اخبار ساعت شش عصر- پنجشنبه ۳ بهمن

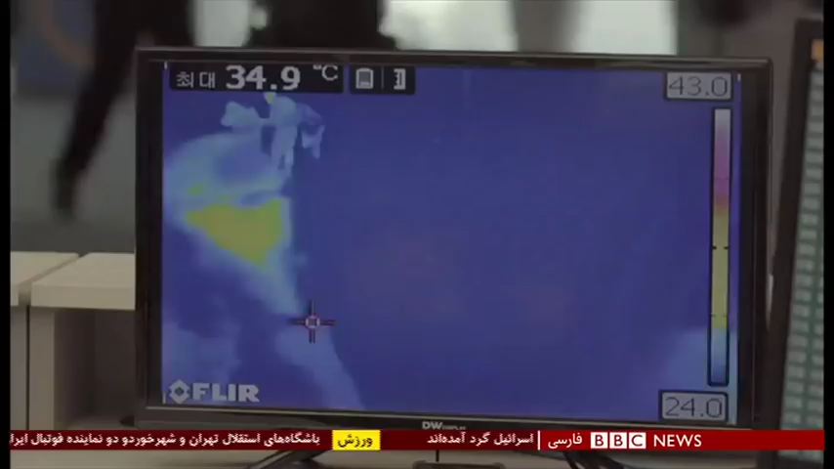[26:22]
On screen: max 34.9°C
البته این تصاویر نشان می دهند که در فرودگاه ها بدون نگه داشتن مسافران دمای بدن آنها را کنترول می کنند ویروس جدید از خانواده ویروس